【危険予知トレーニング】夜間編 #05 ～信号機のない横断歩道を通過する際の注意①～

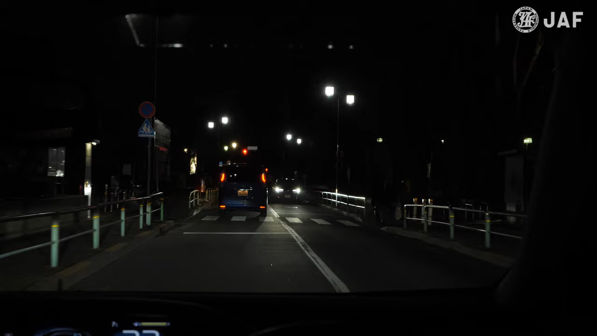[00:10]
信号機のない横断歩道を通過します。この時、あなたは何に注意しますか？
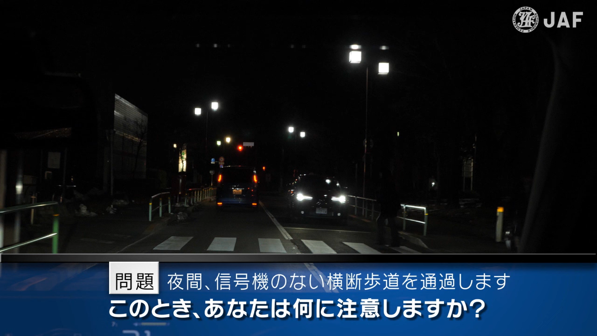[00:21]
横断歩道を歩行者が渡っていて、危うく事故になるところでした。
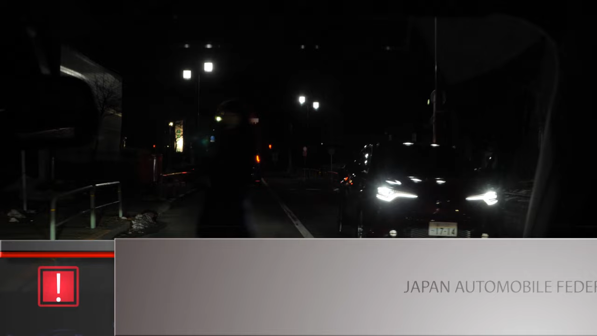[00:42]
もう一度見てみましょう。
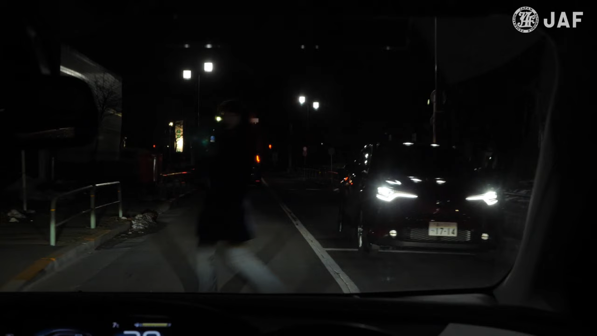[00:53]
対向車のライトや周囲の暗さで横断歩道を渡る歩行者が見えにくくなることを予測する必要がありました。別のアングルから見てみましょう。